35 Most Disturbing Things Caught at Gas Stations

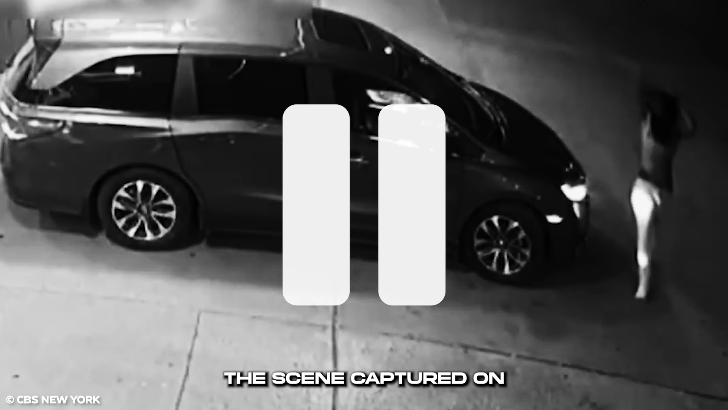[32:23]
The scene captured on surveillance footage showed a bare-chested suspect circling a minivan parked nearby.